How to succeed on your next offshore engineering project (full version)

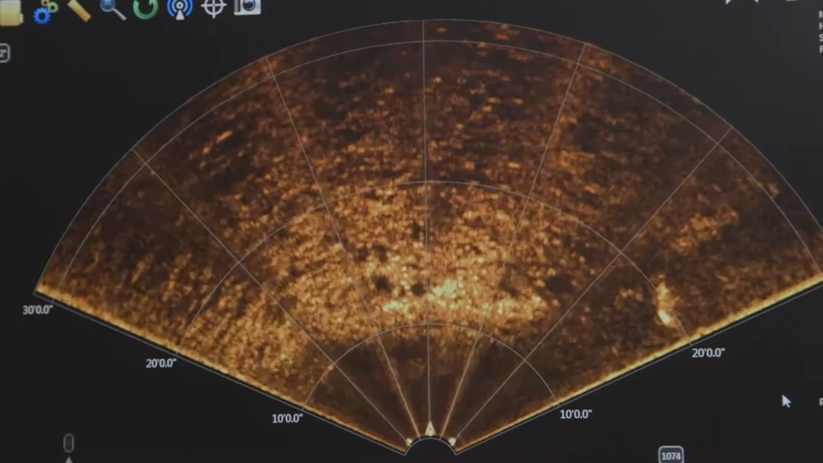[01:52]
We use BlueView sonar mounted on the diver's helmet. It's not only hard for the guy to do this, but it's also quite a dangerous operation.